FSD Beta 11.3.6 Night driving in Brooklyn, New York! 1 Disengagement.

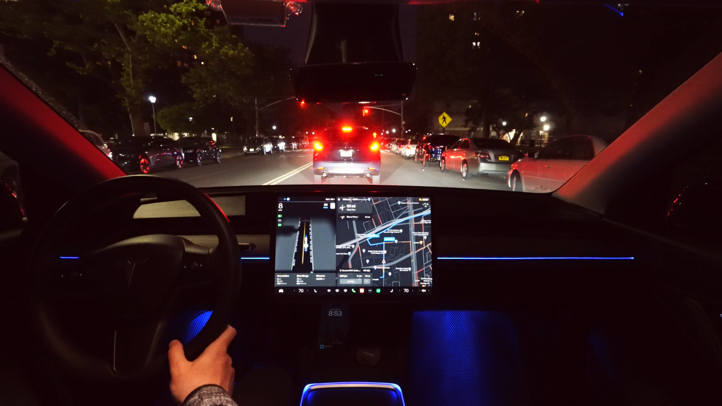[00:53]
it's good sometimes it's not that great the better close to that car i believe you can see that on the video i hope you can be able to see and i got the new ambient light i just installed here and over there and over there also and it's like automatic when the light is on it's also on very nice i really
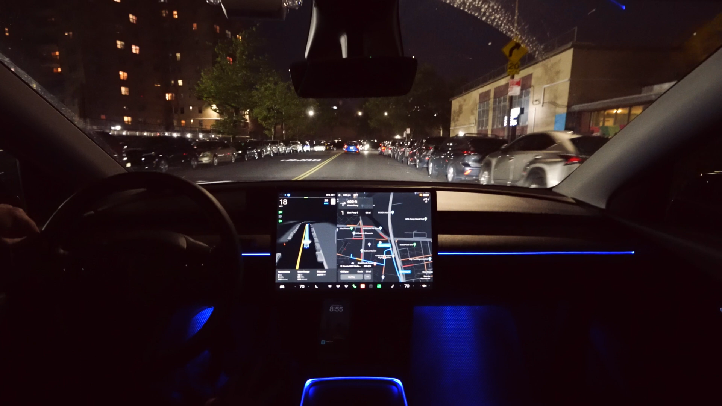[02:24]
lights i mean it's maybe better for for you but it's not that great reasonable visibility for me and it's a speed bump and the better i see that speed bump it's proceeding like uh 17 miles per hour i mean i would do slower but the better decided just to
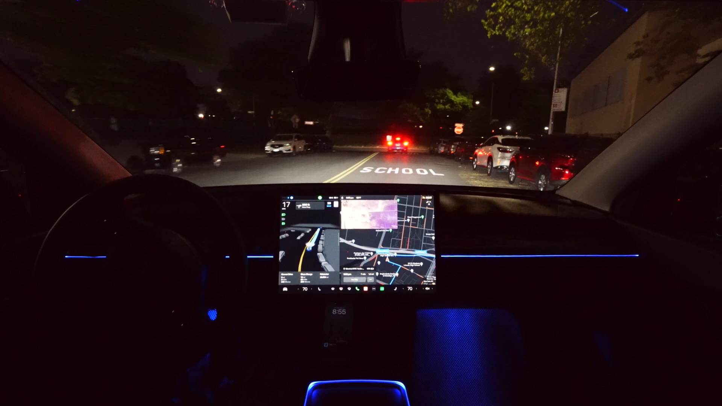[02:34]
to do with 17 miles per hour all right and
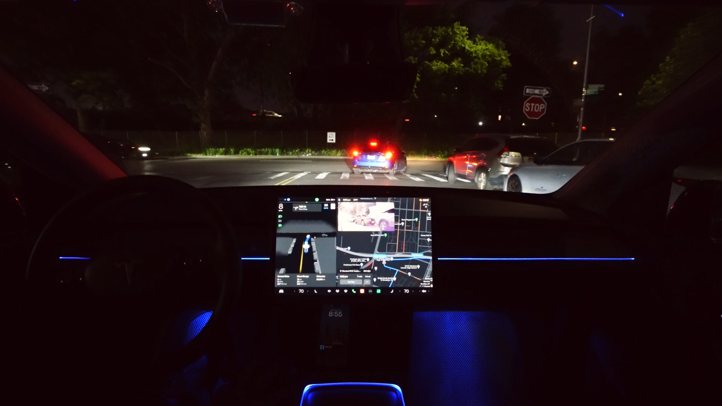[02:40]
now it's a stop sign let's see how the better gonna perform here i the okay now i see it's at the creep line there okay it's a car and i think it's
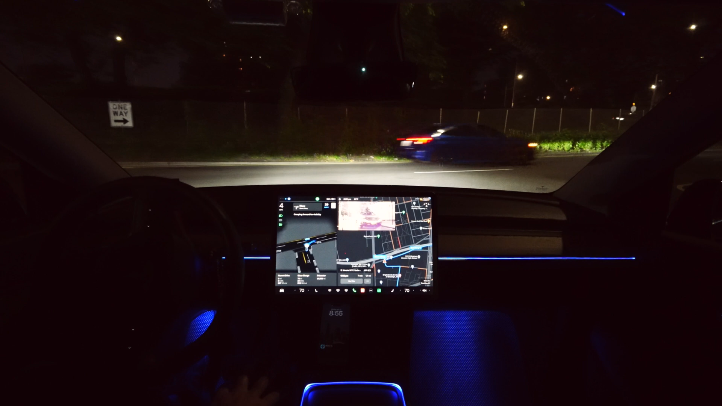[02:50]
that's again the cars and the better just stop perfectly it's uh i tried to move a little bit forward but let's see that if there is the cars and it stopped and now the better you should go very okay better you can go a little bit faster okay very nice and and the better move to the left lane because we gotta go on the highway i mean i'm really i'm not sure if the better could be able to do that yes very nice
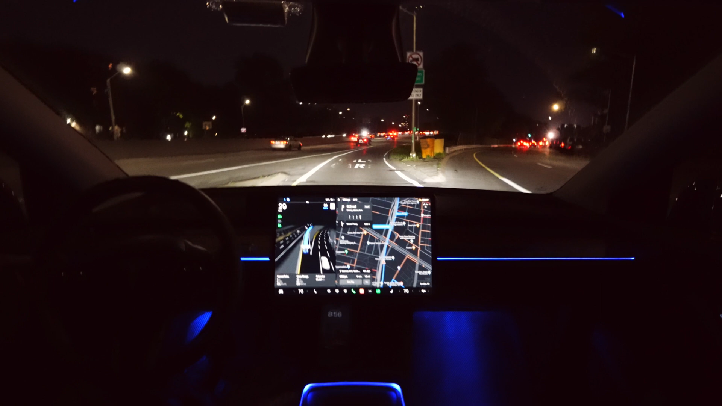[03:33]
the better move to this lane because sometimes people uh didn't allow me to i mean not me the beta to move to this lane because they're close to the car and let's see here if the better gonna see the speed sign okay the better see that speed sign limit but anyway we're gonna take that
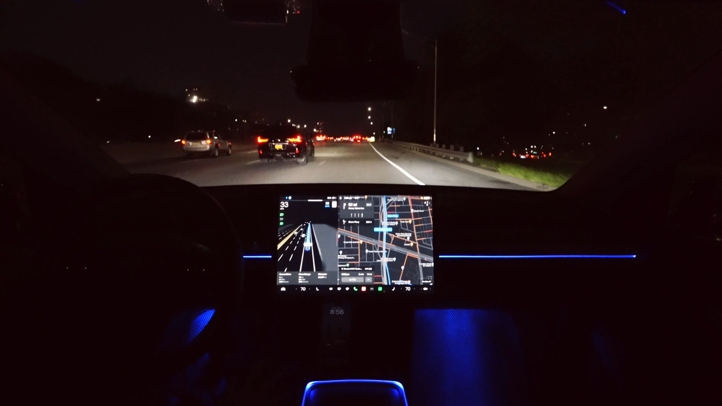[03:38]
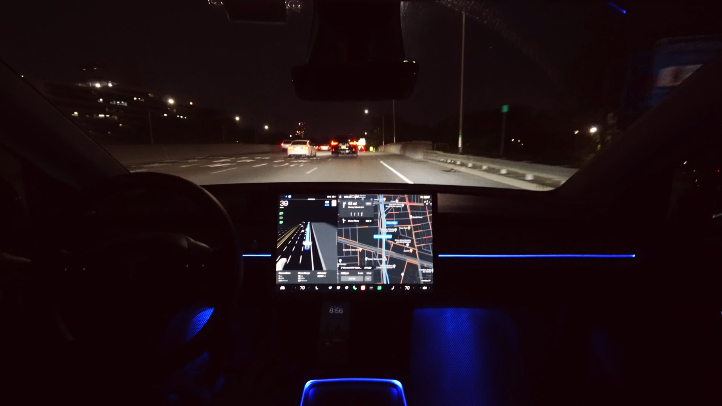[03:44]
actually it's a nice route the better just take the highway a little bit of the highway and then we're gonna move uh uh till under the exit uh eight corny island that's very nice let's see how the better gonna go
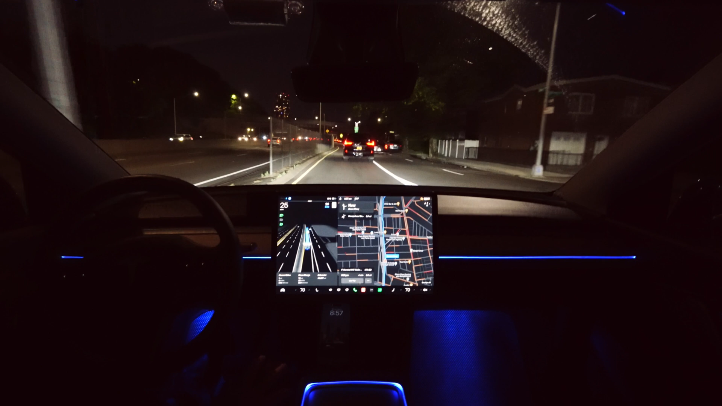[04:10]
here we should go straight i think yes we're going straight here but the better decided to move to this lane actually that's very nice no problem here um i mean very good we're actually supposed to be in that lane because the
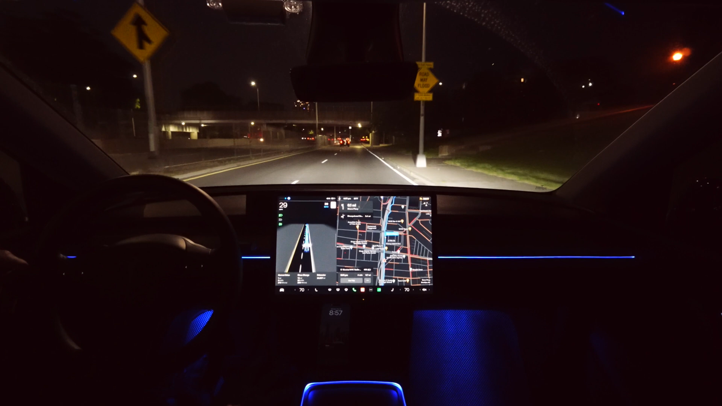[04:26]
other lane gonna go on the highway again and very nice so far no
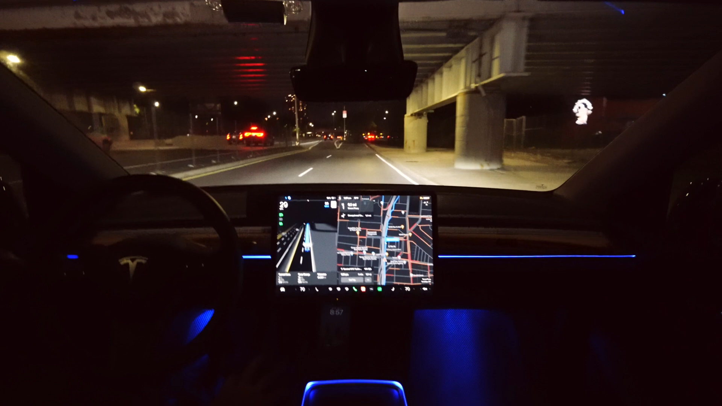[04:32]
problems just very easy driving right now
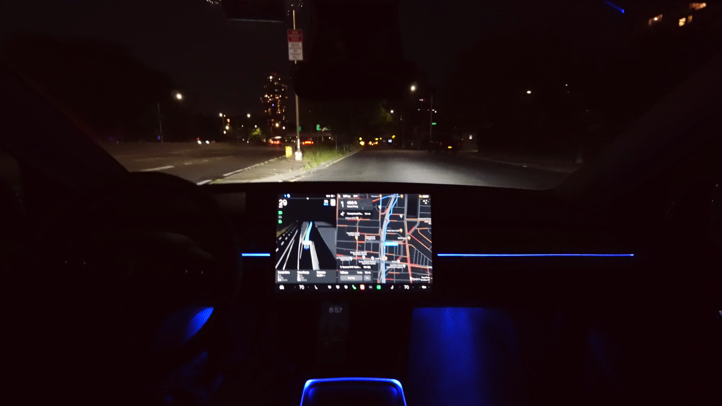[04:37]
wow that was interesting move here i don't know why is
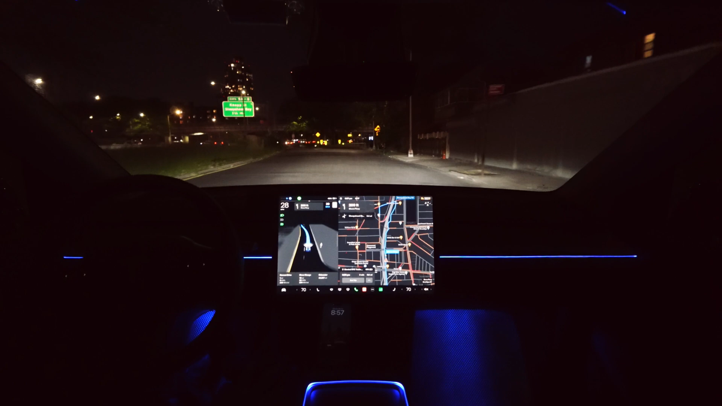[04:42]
the better did that and now the better choose to okay hmm interesting but the better choose the right things right now before that was like super white
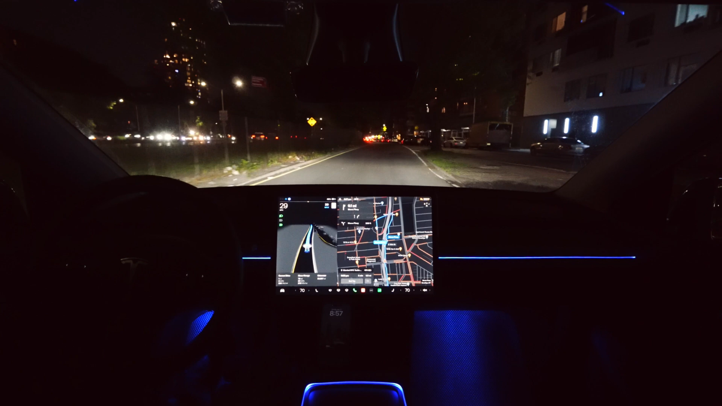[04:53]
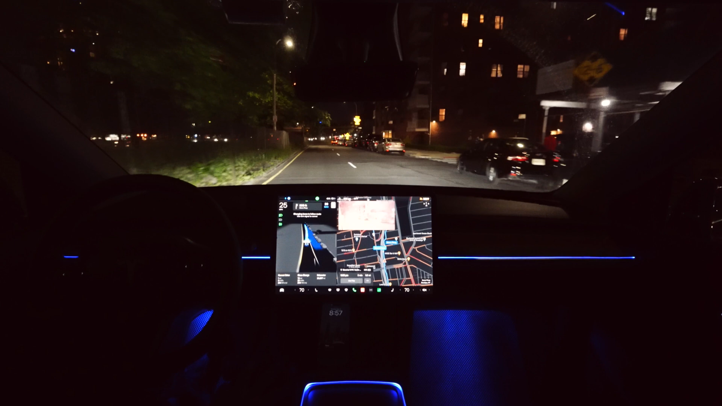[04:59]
and now the better choose again that turn light to be in the good lane wow very good i'm actually didn't check the
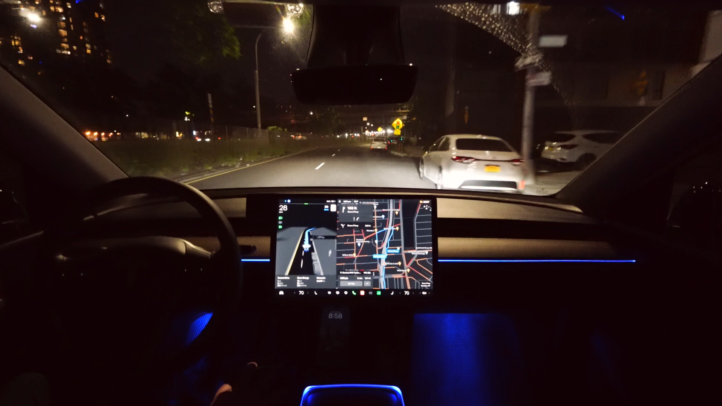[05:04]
this version of beta here i choose before and before the better a
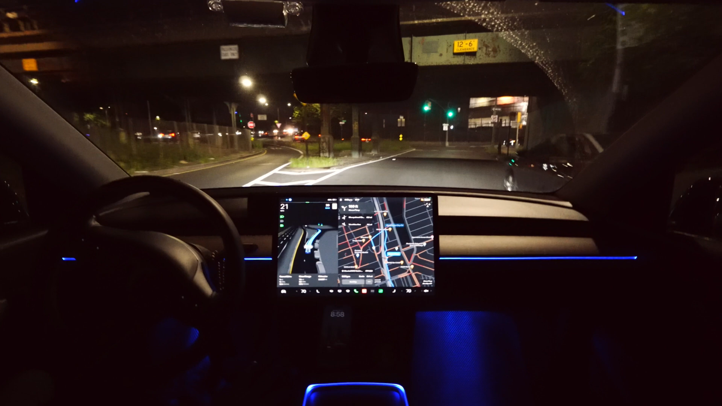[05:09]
lot of times the better trying to move to the other lane wow very
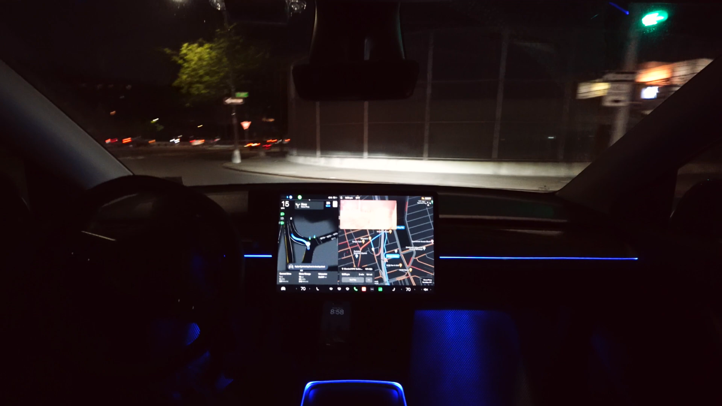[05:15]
good it's awesome to apply some pressure okay i did that i just see it on the screen wow
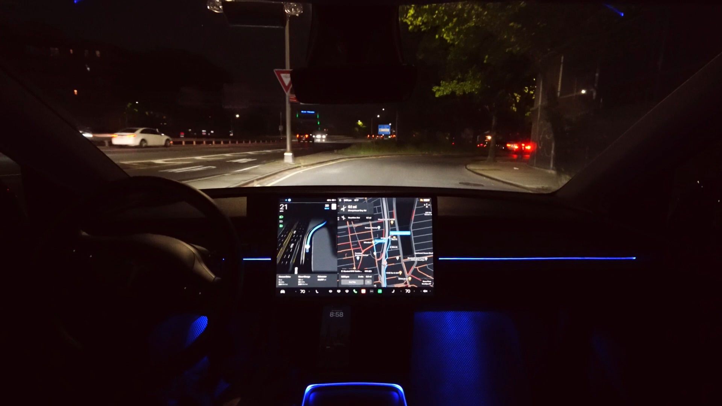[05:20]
very nice my luxury i actually surprised and the better turn the blinkers here it's not supposed to be it's pedestrian and the better see that very good and
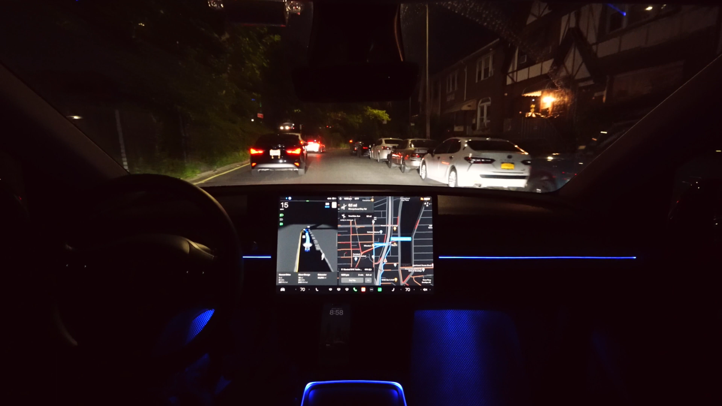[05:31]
let's see how the better gonna okay it's corrected itself oh oh beta okay okay it's slowing down harsh
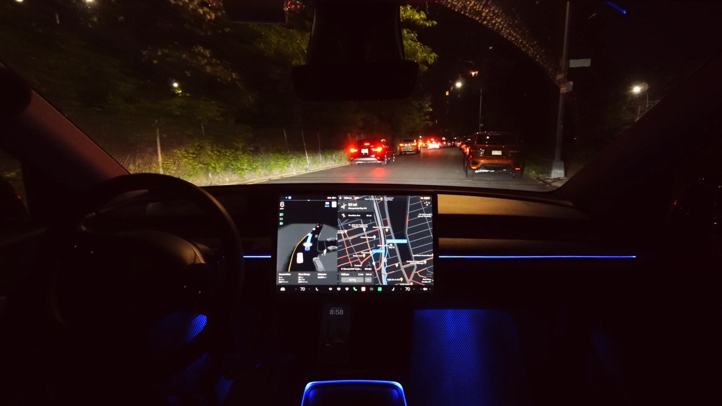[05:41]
and then it starts moving and there's the car but that's all right okay the better stop harsh let's figure out what to do i think it's not that great things what
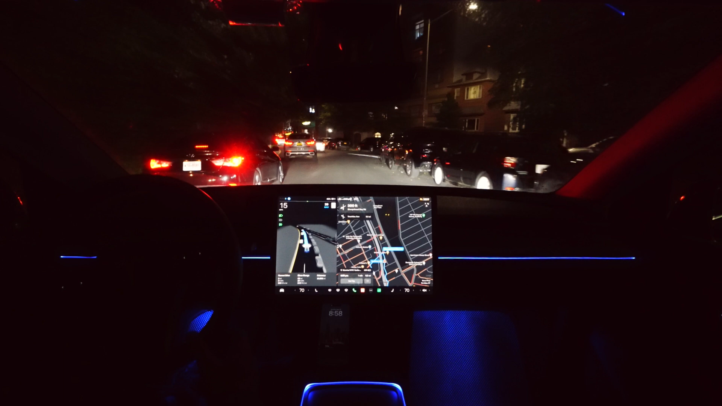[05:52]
the better do right now but anyway there was no lanes that's why okay now the better turn on the blinkers let's see if the better gonna move to that
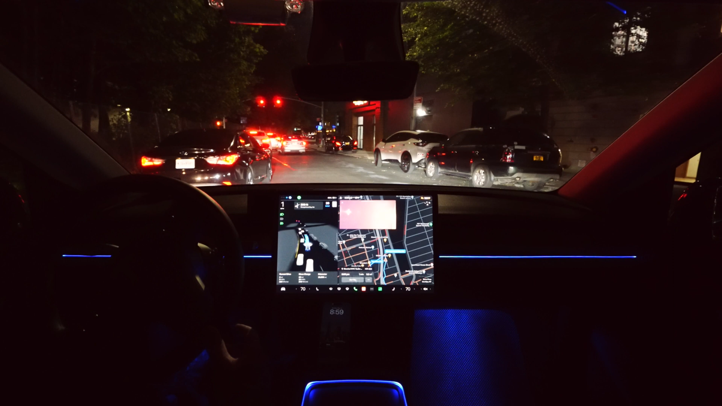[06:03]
right okay okay okay no better you don't have to be there interesting the better turn on the blinkers but the better move to the right lane interesting okay we'll see what's the better gonna do right now i'm gonna try to not uh touch anything i see here on the root part the better struggling here the better i didn't know what to do
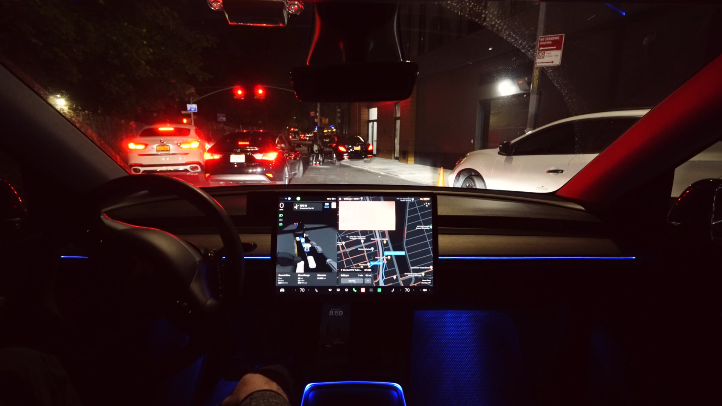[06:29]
and over there is the pedestrian also uh okay the guy decided to pass me right good very nice that's a nice decision
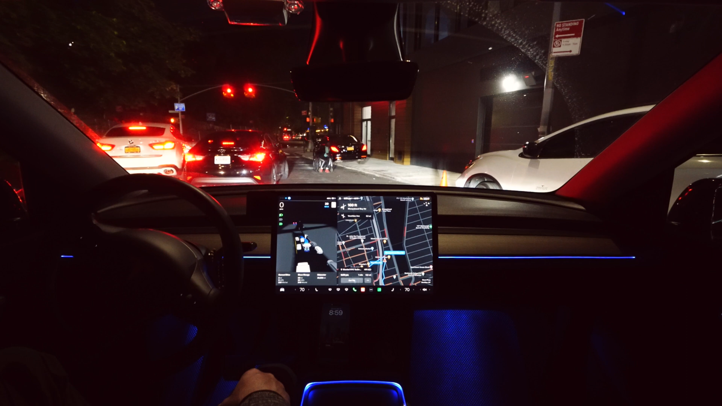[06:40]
beta beta beta what are you doing okay where we're gonna see right now i'm gonna try to not
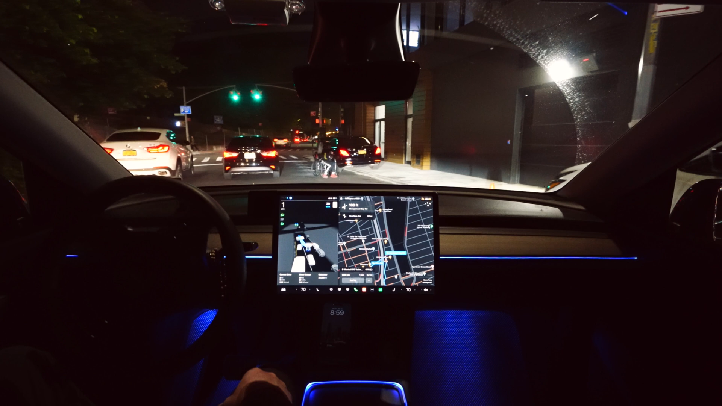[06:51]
touch nothing let's see let's see let's see let's see if the better gonna be able to turn here okay i gotta press accelerator and yes we turn but with the
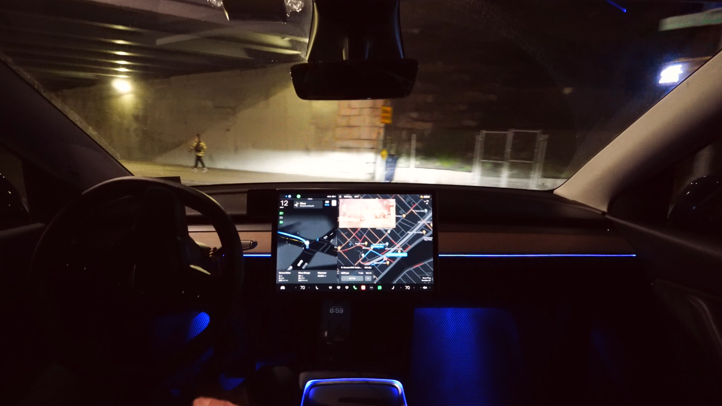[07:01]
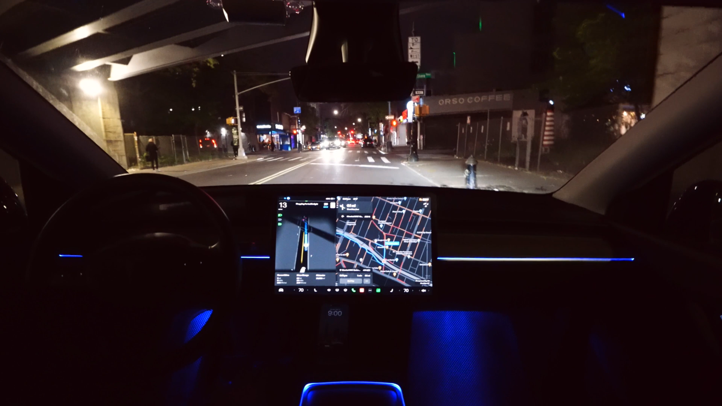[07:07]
accelerator and that i used to ah okay the better decided to go straight okay very nice very very good i mean not that great uh that turn because the better a little bit struggling i have to press the accelerator but there was only one accelerator
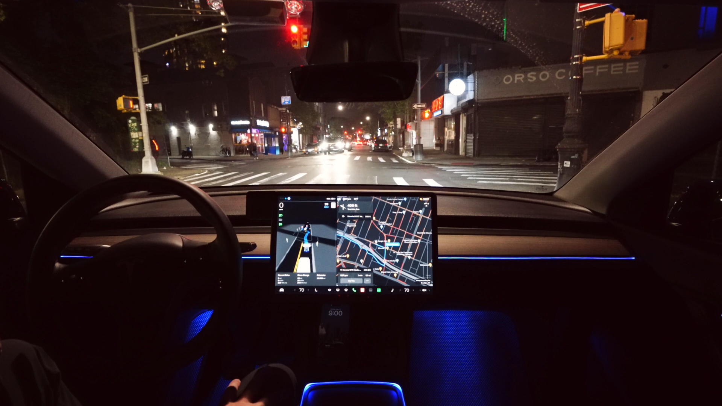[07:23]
so far i mean that's very good and let's see how the better gonna drive here because a little bit side here okay
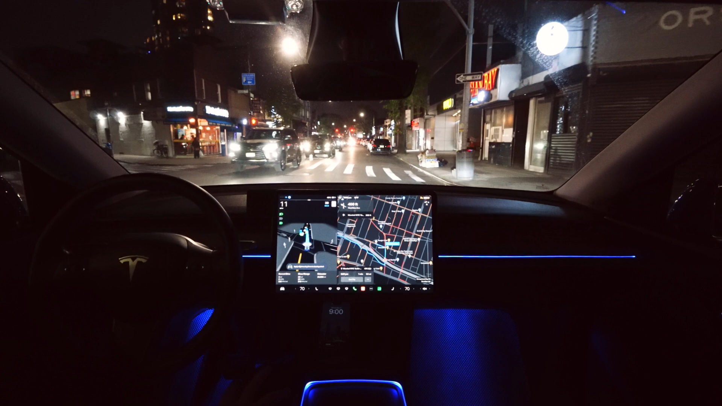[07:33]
it's asking to apply some pressure i did that